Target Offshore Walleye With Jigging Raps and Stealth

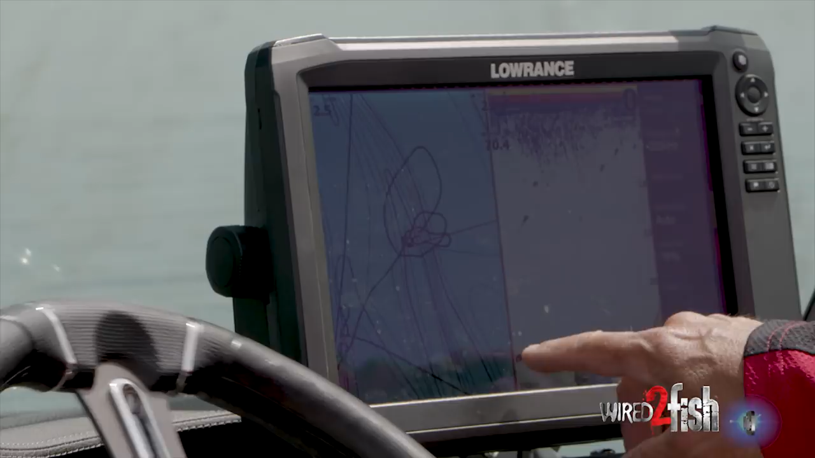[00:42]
I can't see it anymore. I want to waypoint that fish. So I'm gonna go back to track back right here and I'm gonna scan back. I'm gonna put my cursor on that fish and I'm gonna save that as a waypoint clear the cursor. I'm back to real time. It's a great feature for covering water. Now I don't have to go back and look for where that fish is.
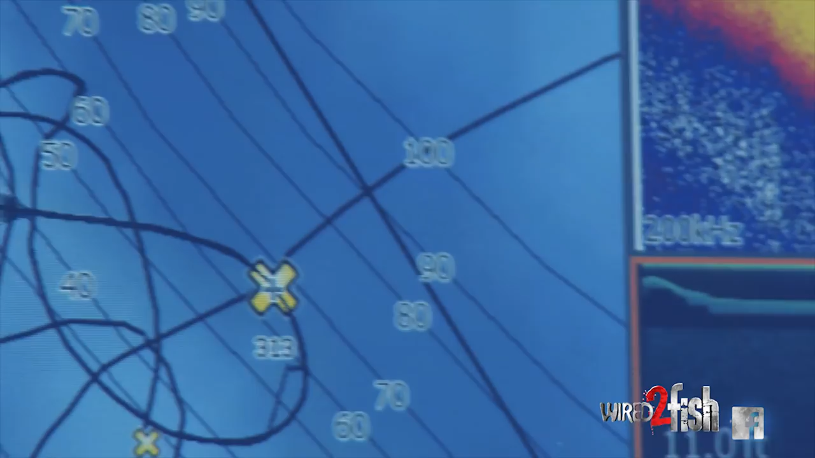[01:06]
I've got a marked with a waypoint on the mapping side of the unit.
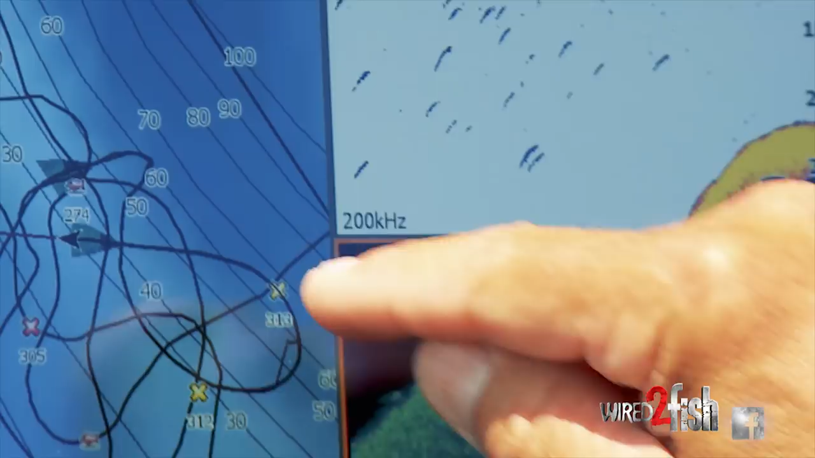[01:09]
So I know there's fish off the edge. I don't want to go over them and spook them.